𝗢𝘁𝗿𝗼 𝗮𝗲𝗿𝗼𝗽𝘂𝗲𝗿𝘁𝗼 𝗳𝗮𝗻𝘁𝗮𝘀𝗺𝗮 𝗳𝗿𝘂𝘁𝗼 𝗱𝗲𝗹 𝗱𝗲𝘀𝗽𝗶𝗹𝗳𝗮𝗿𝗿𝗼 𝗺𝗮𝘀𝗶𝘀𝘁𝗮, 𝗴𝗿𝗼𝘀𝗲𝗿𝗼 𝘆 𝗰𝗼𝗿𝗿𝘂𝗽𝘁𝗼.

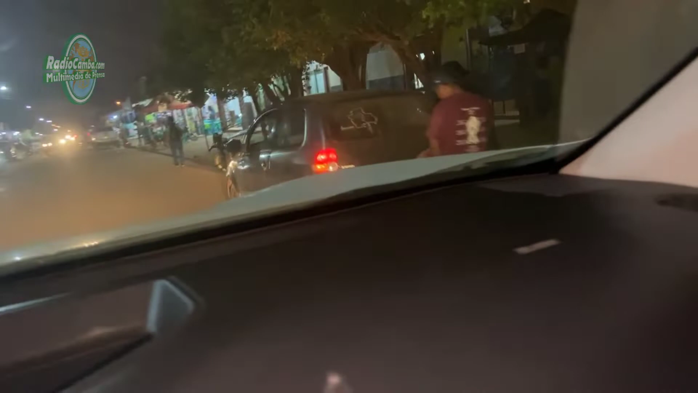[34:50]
tiene placa allá camioneta no tiene placa o sea miren miren esta camioneta me acerco a la camioneta por
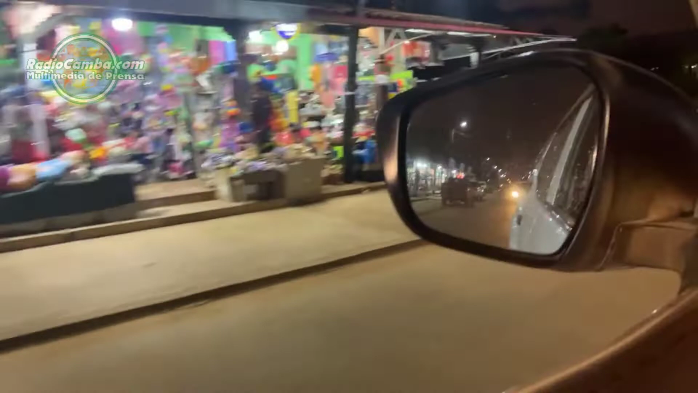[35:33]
esto está de buen tamaño allá un auto no tiene placa miren
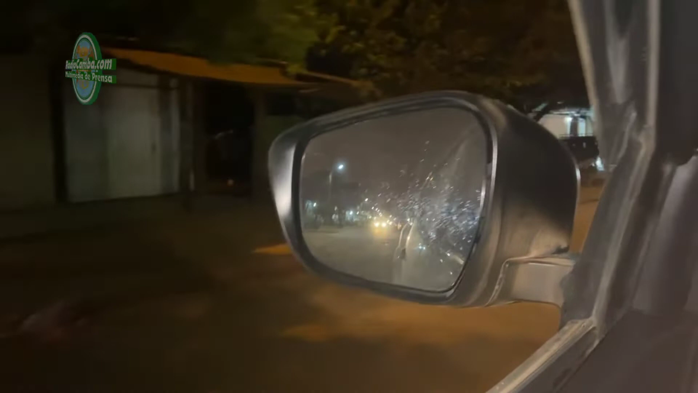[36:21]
todas no tienen placas o sea parece que realmente los que tienen placas son raros
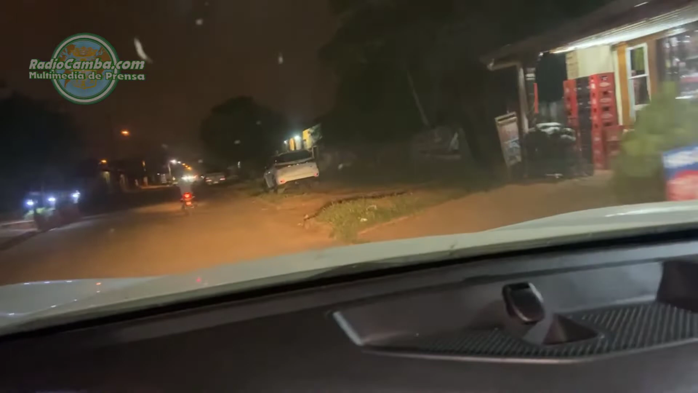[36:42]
miren aquí una movilidad nuevita recién robada de paquete me imagino mira Toyota nuevita nuevita claro estas robadas no son de los de los